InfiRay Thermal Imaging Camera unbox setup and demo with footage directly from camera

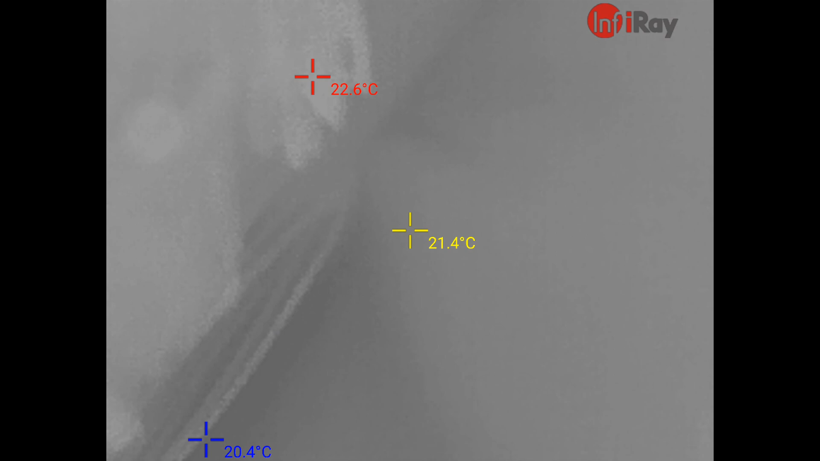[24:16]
On screen: spot 21.4°C, max 22.6°C, min 20.4°C
and the burner's off now but you'll see that the uh
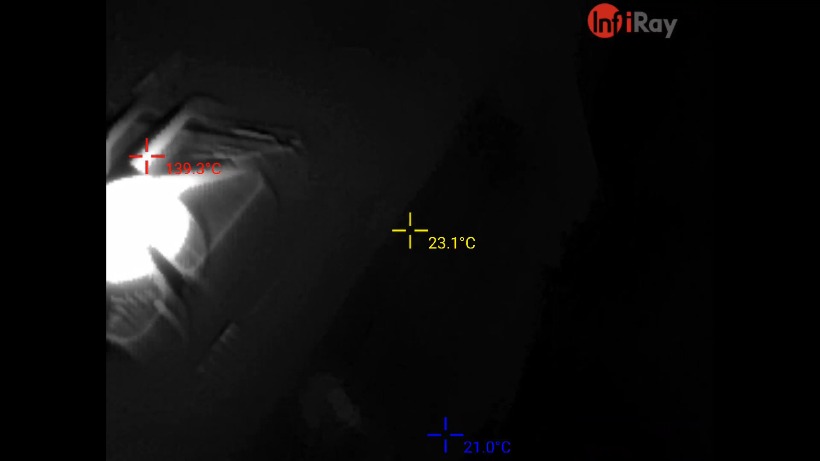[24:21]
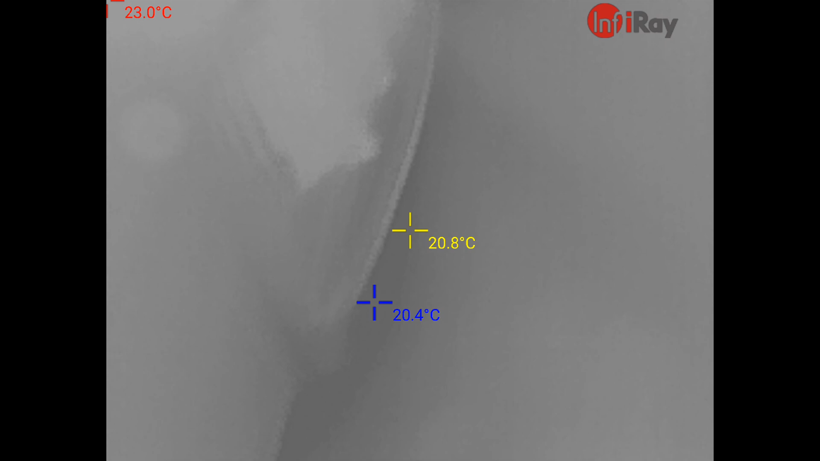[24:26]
the stove is still red hot from when it was running if i bring the camera up here a bit i'm still recording i
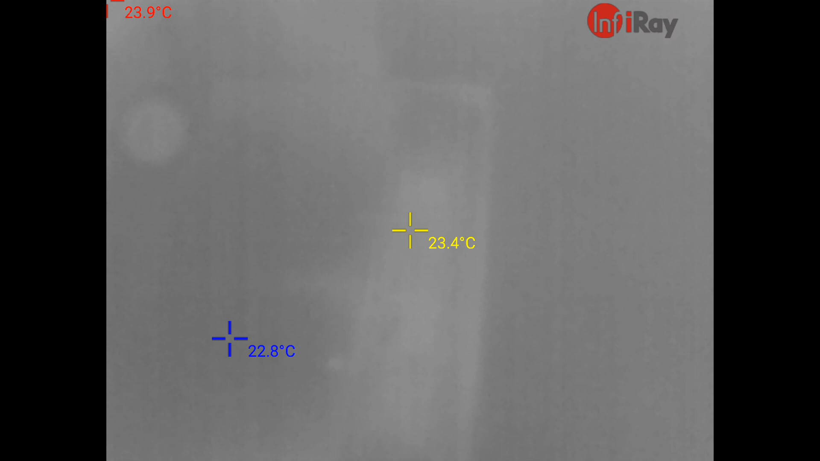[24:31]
On screen: spot 23.4°C
think am i recording yeah i am you can still see that it's hot as anything
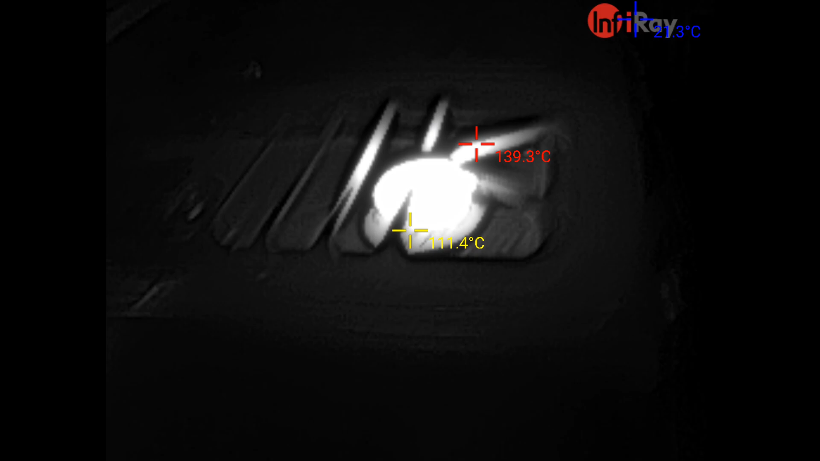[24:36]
On screen: max 139.3°C
i keep getting the alert on the
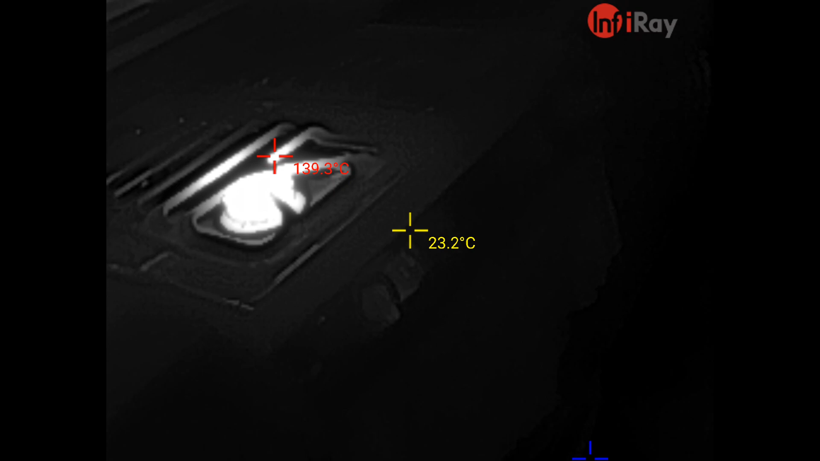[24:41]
screen here so i don't know if it's still recording when the alert is there but
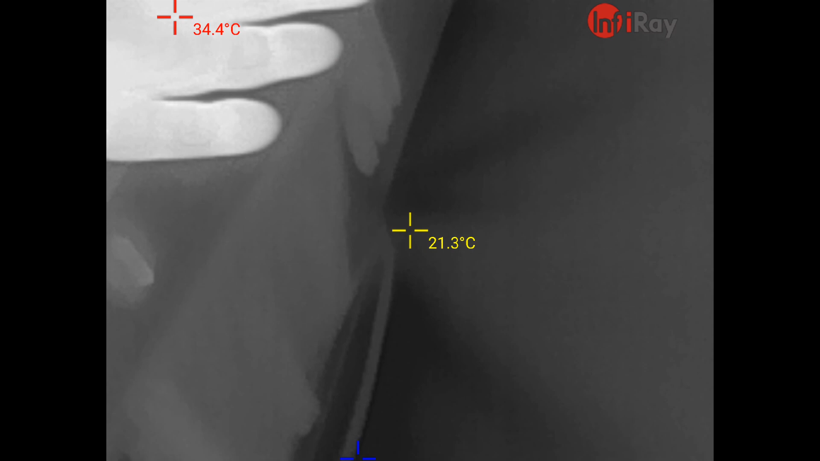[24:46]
On screen: spot 21.3°C
if i block the burner with my hand you can
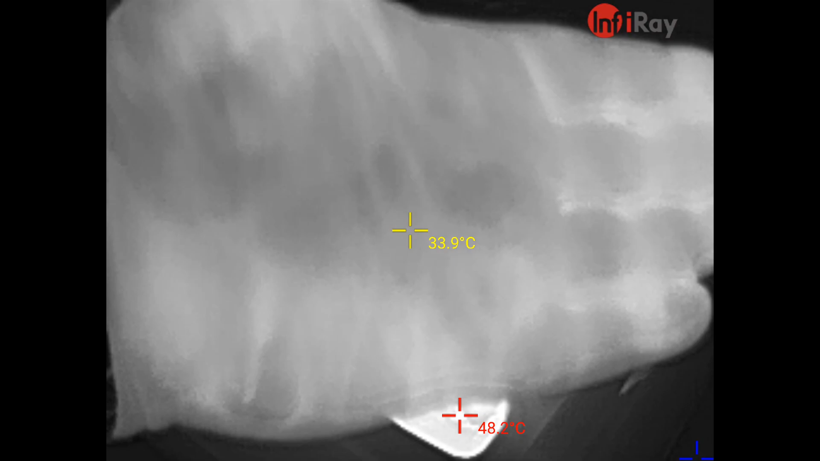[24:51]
On screen: spot 33.9°C, max 48.2°C
see how hot that burner was even though i've turned it off it's still hot and i'll get that uh i
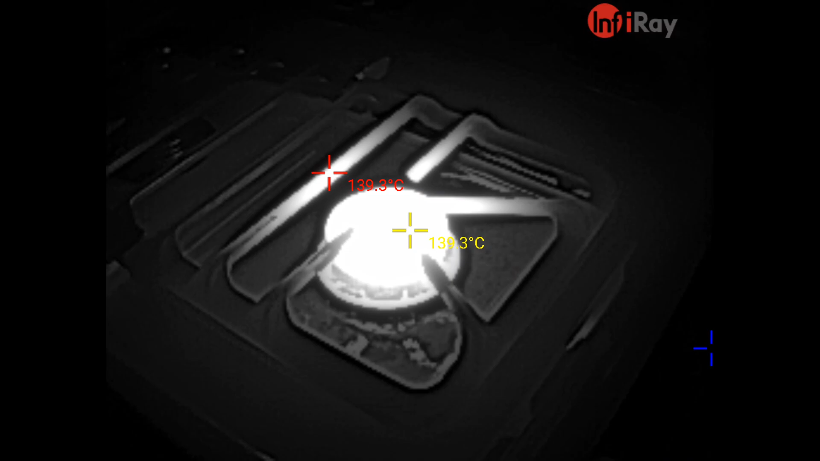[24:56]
On screen: spot 139.3°C
get that warning to tell me that it's too hot
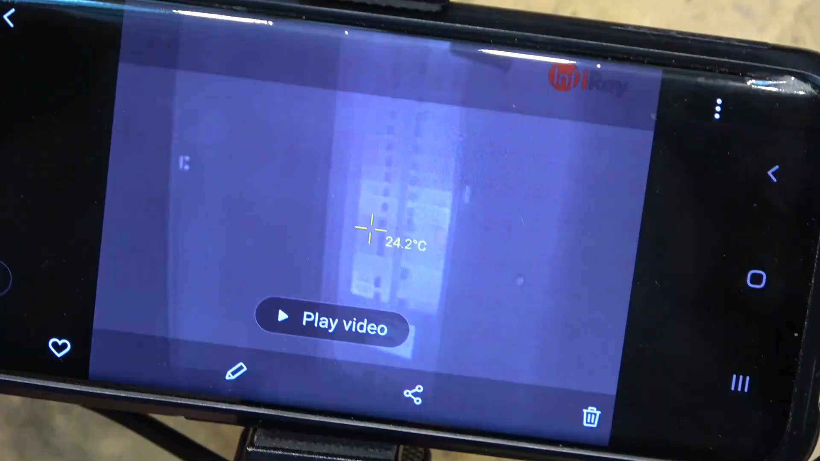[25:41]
On screen: spot 24.2°C
and that's just how it connects to the camera this is a look from my electrical panel
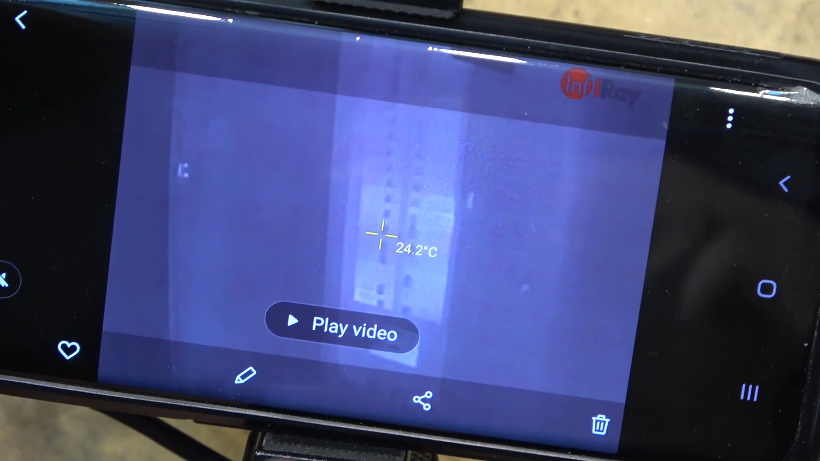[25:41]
On screen: spot 24.2°C
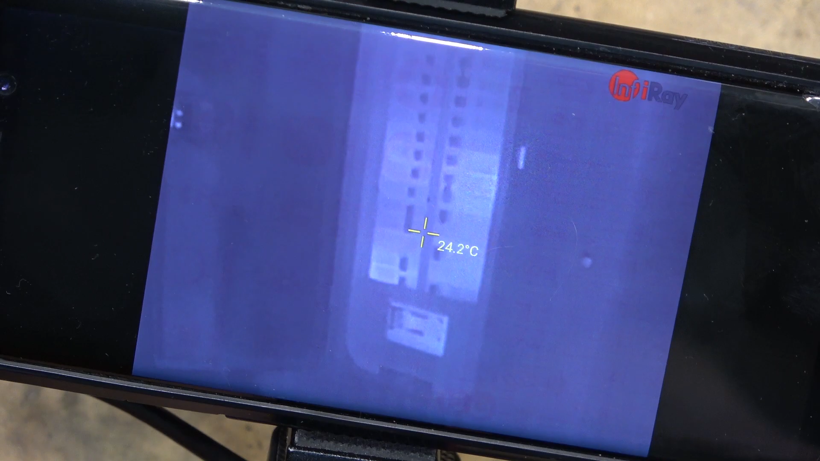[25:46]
On screen: spot 24.2°C
see now that things are starting to we're starting to use power and you can see some of the breakers are warmer than others
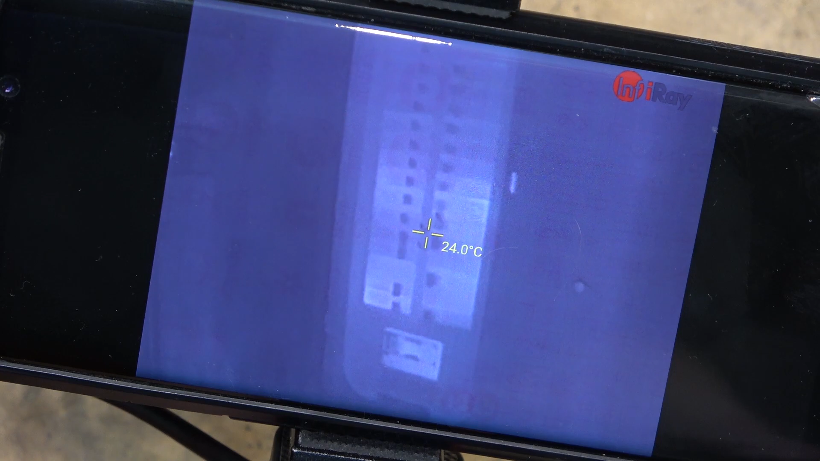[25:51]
On screen: spot 24.0°C
and that's the advantage of our thermal imaging camera it lets you look for
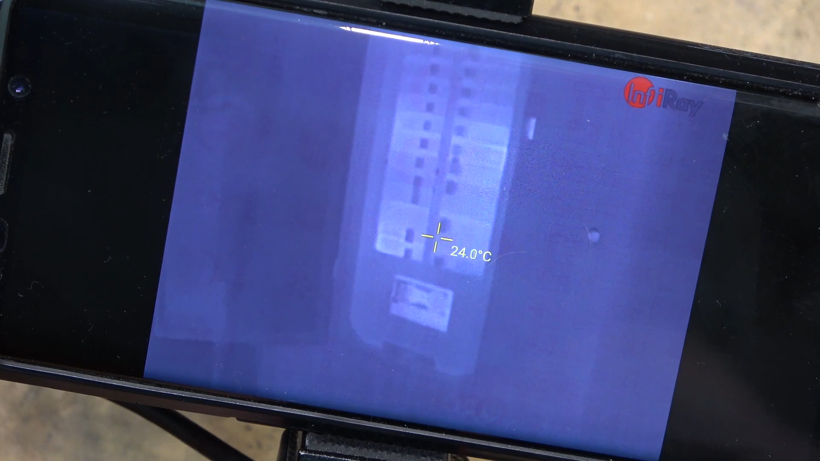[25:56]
On screen: spot 24.0°C
things that are hot like hot pipes hot